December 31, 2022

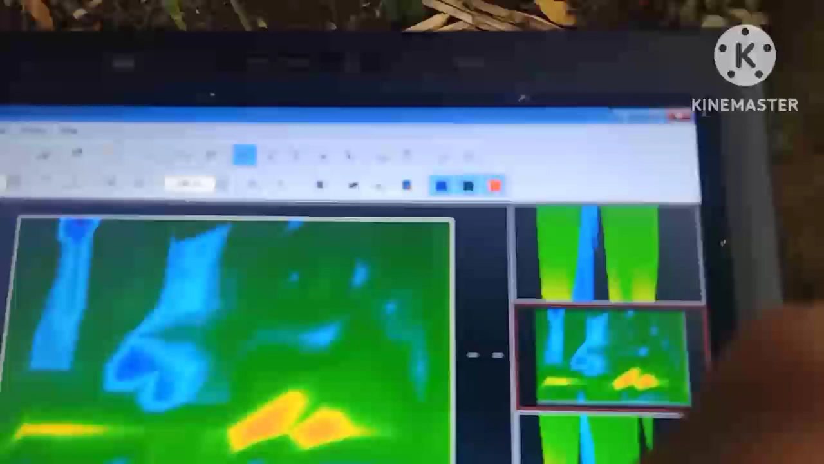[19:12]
Yung dalawa, nandito. Ito yung puno. Dito yung dalawa. Dalawang bak. Ito yan. Yan.
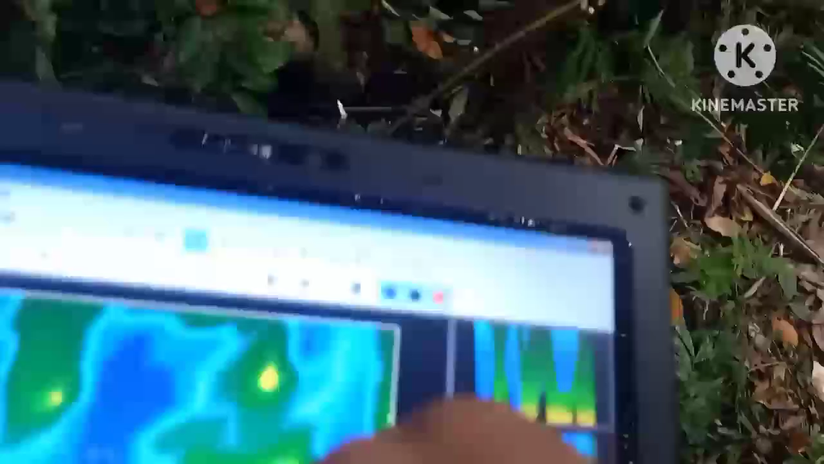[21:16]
Yan. Yan, dito. Dito banda. Tapos dyan.
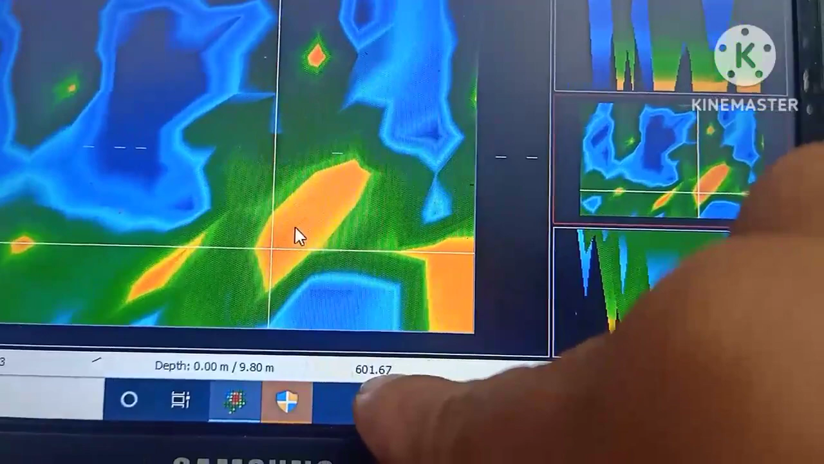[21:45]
601.67. Ito yung target. Ito yung void. Yung light blue, yan yung tubig. Ito, usa, dalawa, tatlo, apat, lima, pinakamalaki, anim.
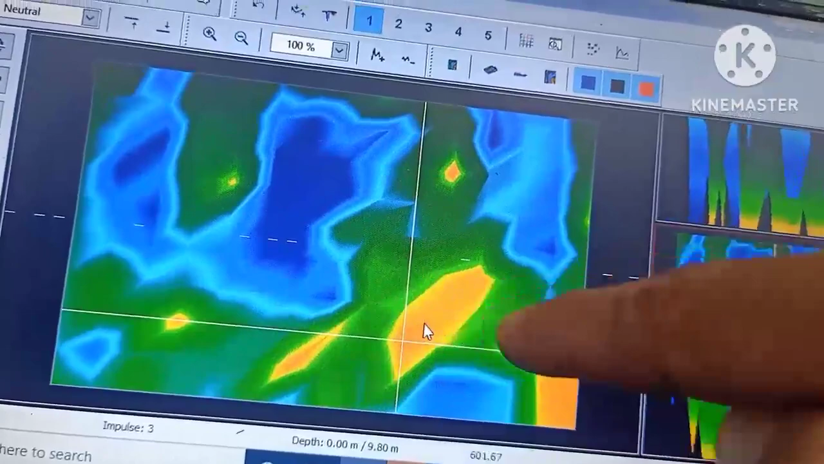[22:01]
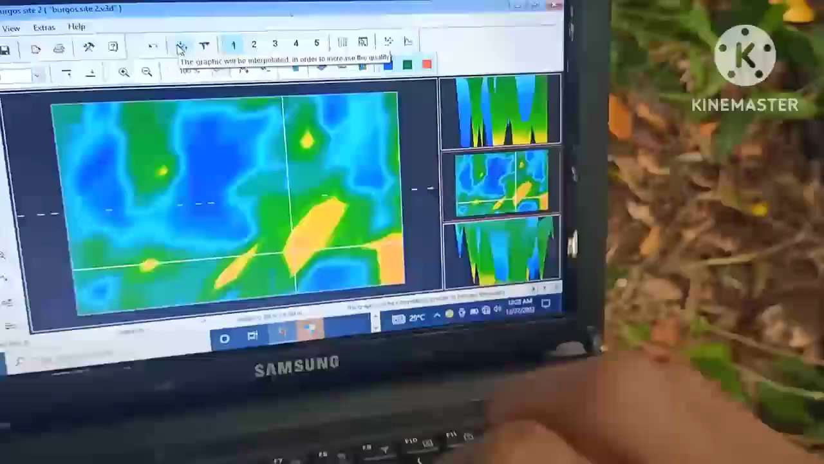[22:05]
So, interpolate natin ulit para makita ang kabuuan.
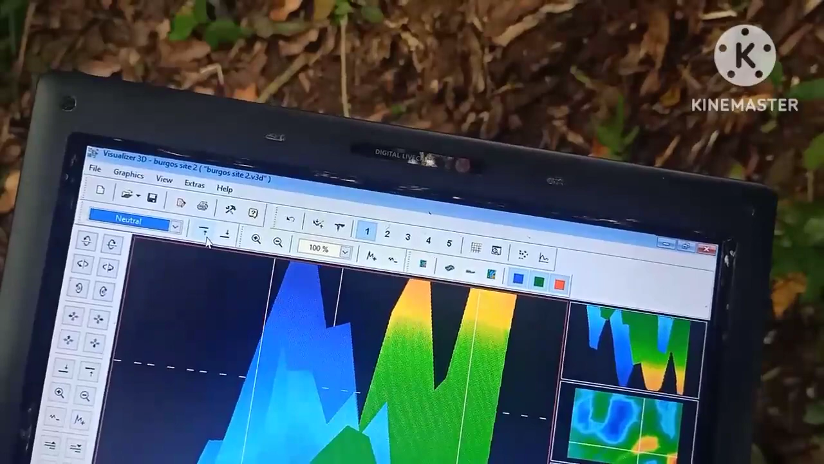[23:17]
palitin natin. So, ito siya guys, malaki.
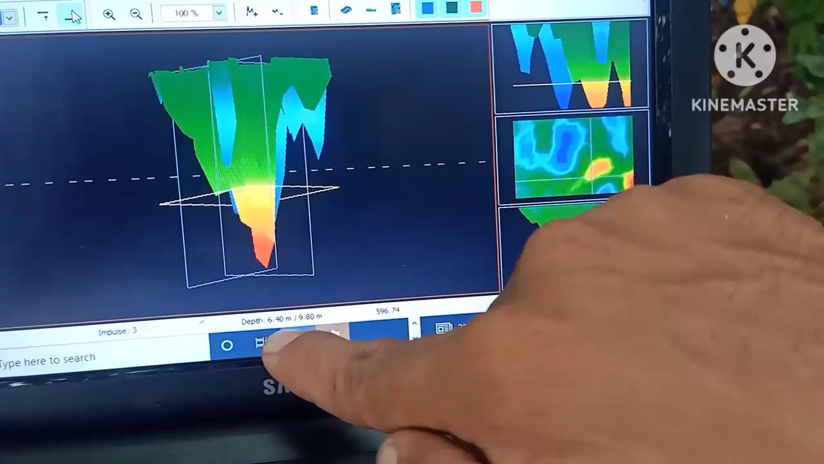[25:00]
Ang ibig sabihin po nito, 6 meter ang depth niya, 6.40 meters more 9.80 meters. Yan.
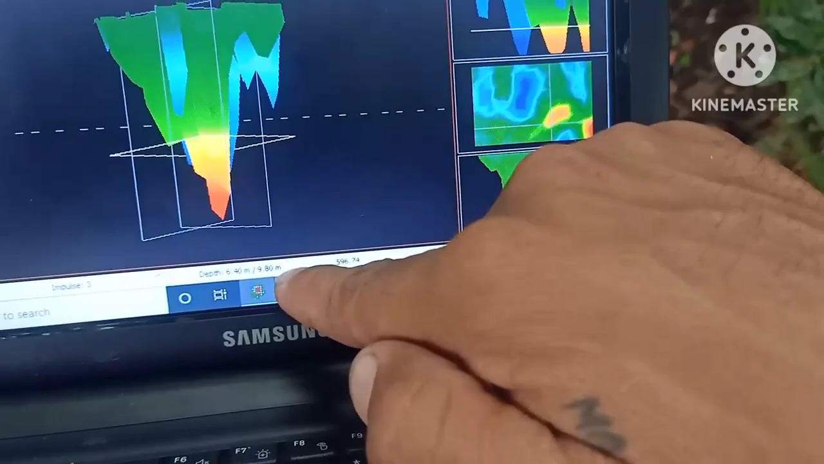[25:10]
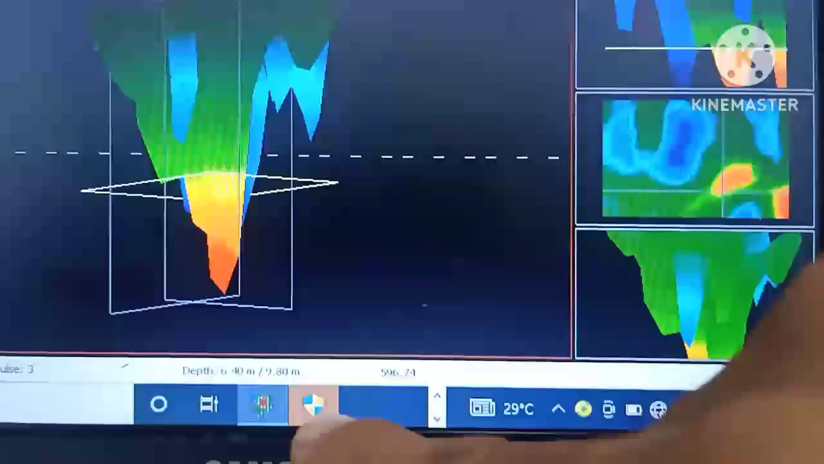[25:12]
Yan siya.
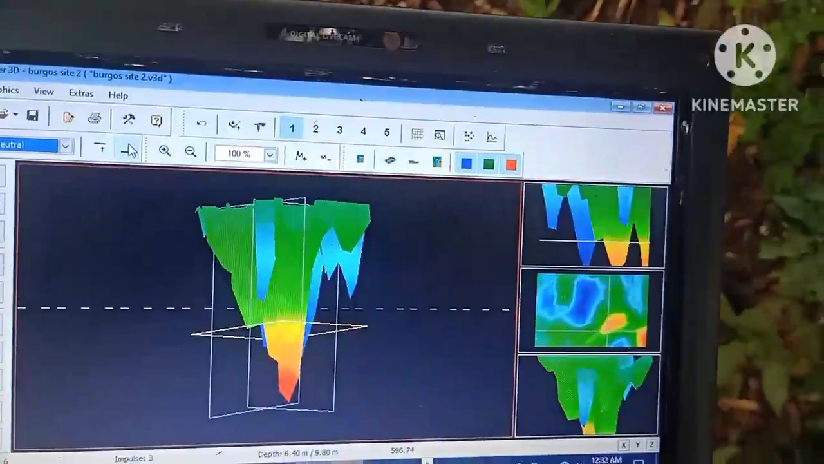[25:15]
So, ang kalakihan ng items, guys. Tingnan natin.
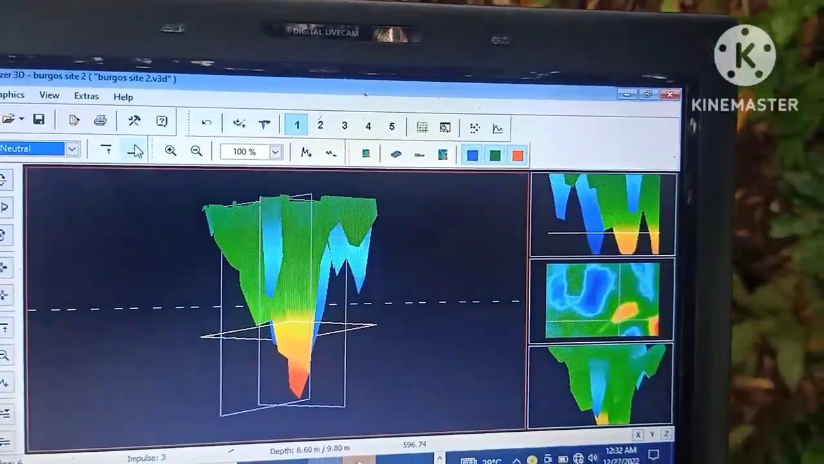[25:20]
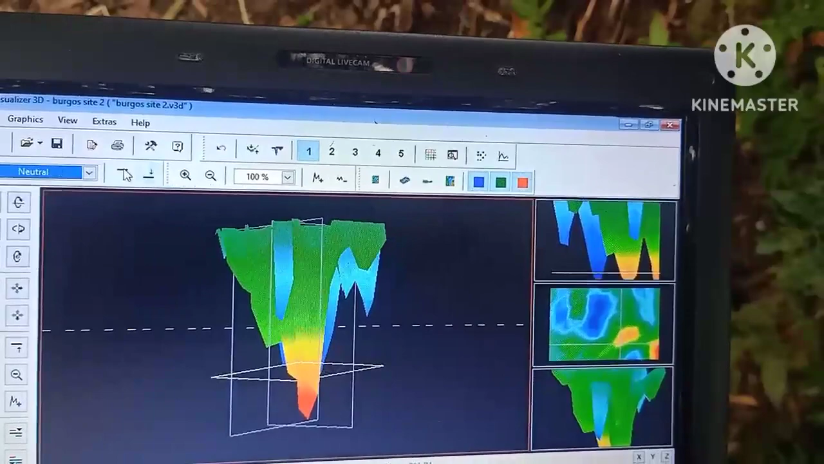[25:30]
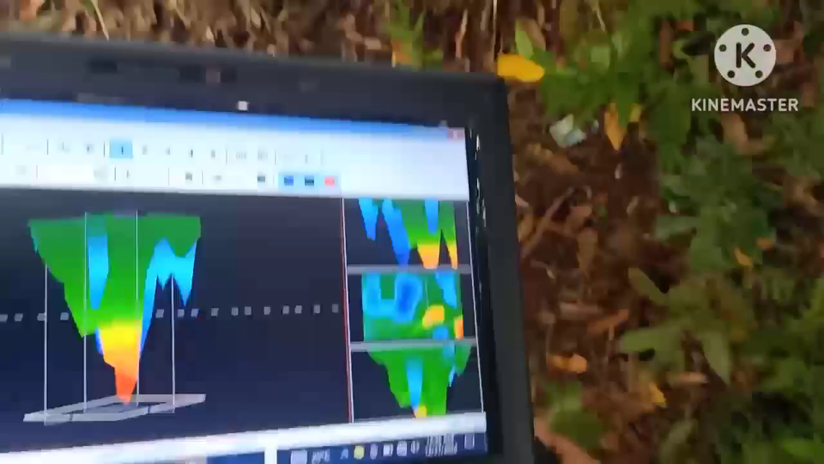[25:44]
So 5 meter ang kalakihan nito, ang box na nandito. Yan.